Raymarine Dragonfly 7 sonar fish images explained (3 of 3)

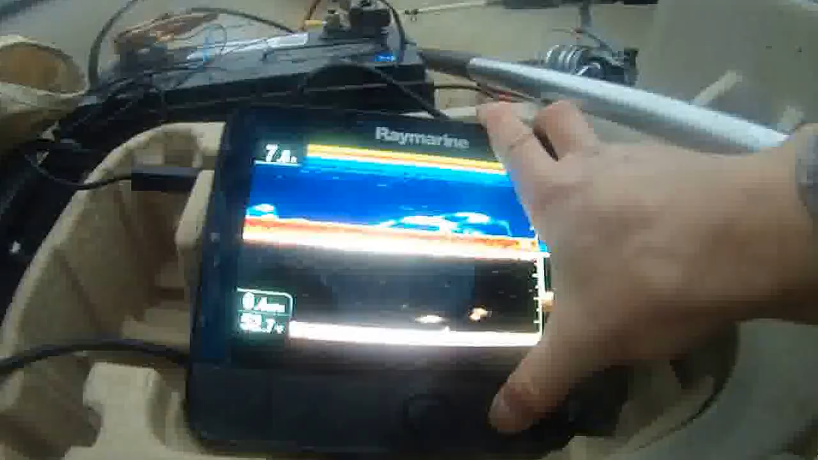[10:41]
This is some nice image there.
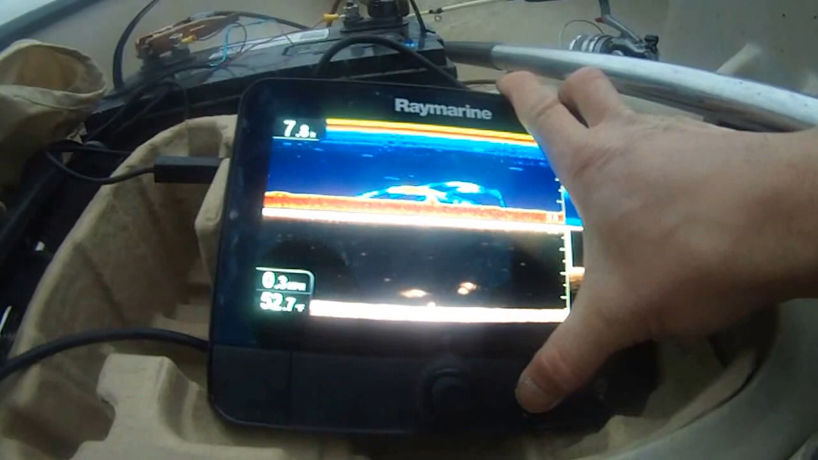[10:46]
7.8 feet deep, and you can see all the fish, you know.
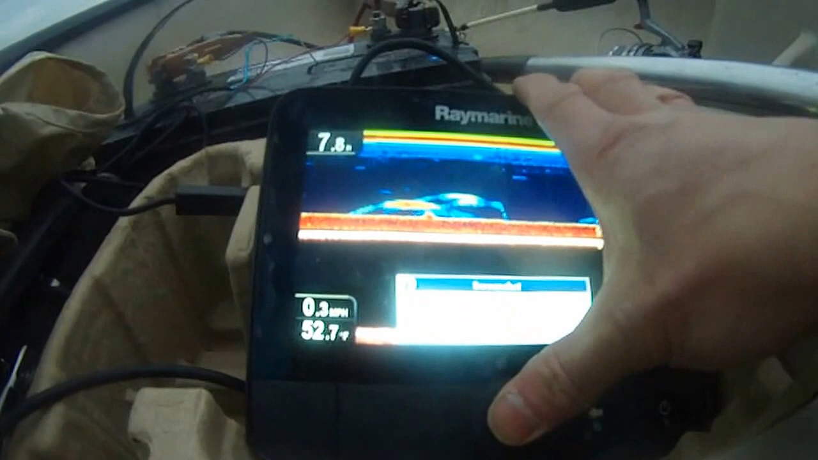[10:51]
On screen: water 52.7°F, speed 0.3 mph
This is some nice image here. You can see clearly see these fish. You know, there's more coming up.
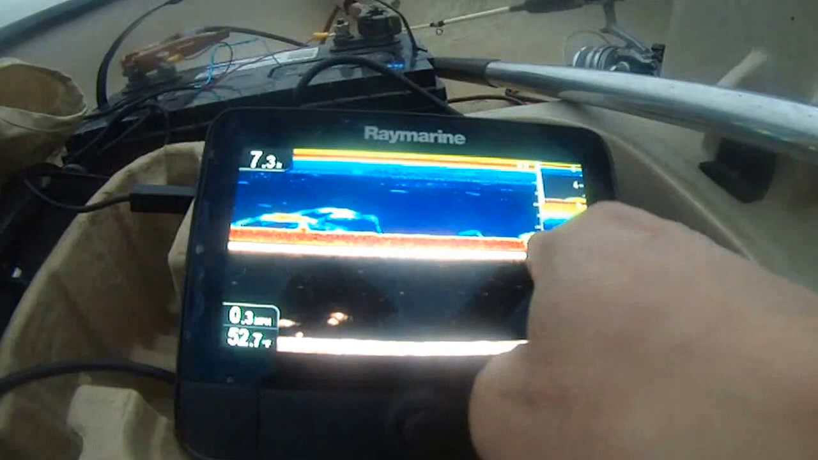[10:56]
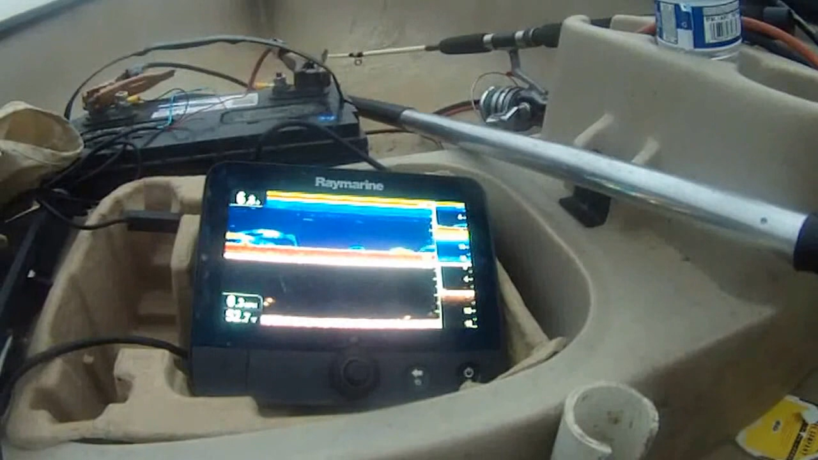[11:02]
Water temperature is 52.7 degrees. I'm not sure why the down imaging is not as sonar image.
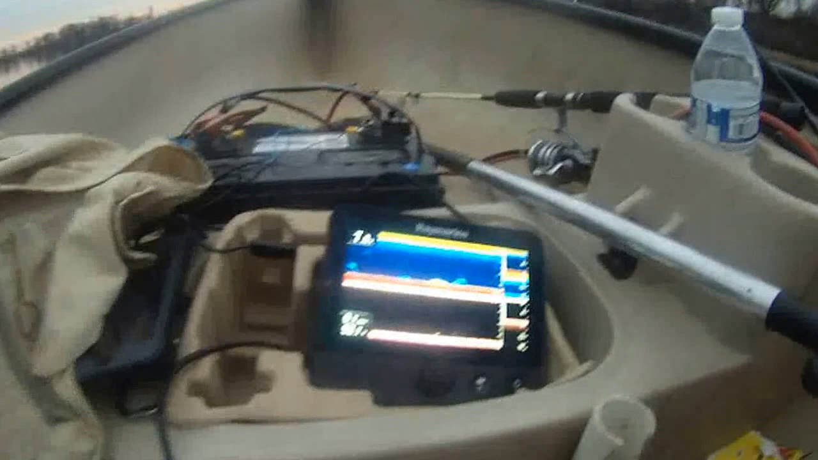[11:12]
Vision is not as clear as the temperature here is 52.7 degrees.
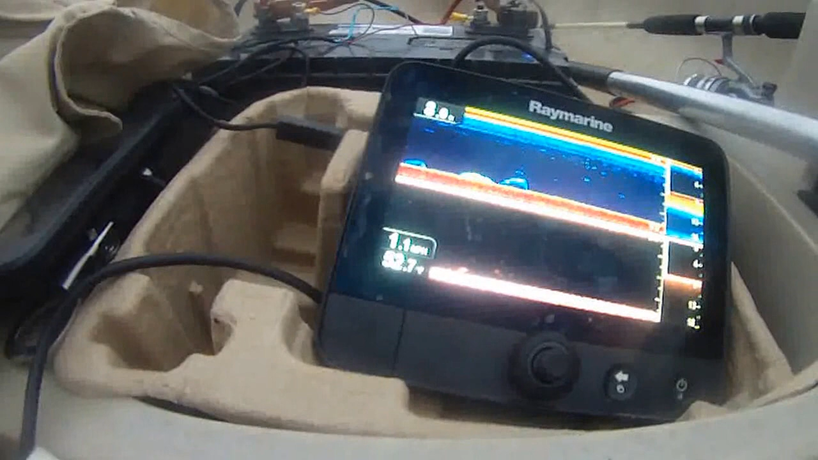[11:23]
You know, it's getting dark, so I probably need to leave.
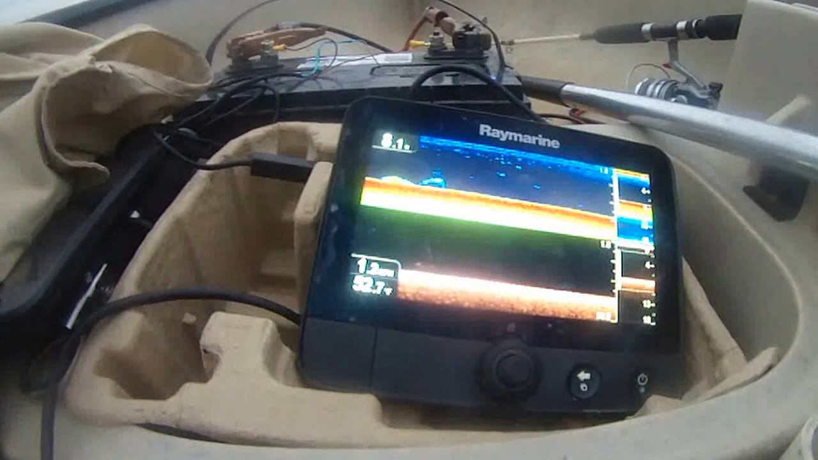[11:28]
So eight feet deep.
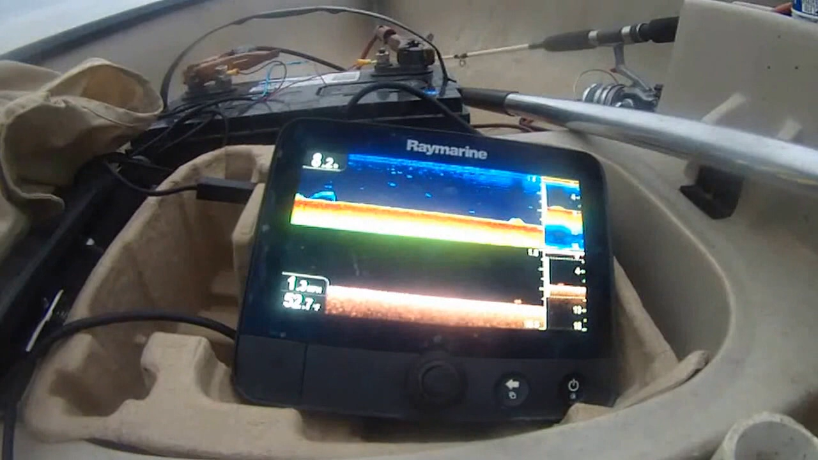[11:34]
Continue to see some nice image here, you know, down vision. You know, not sure if those are turtles or what at the bottom.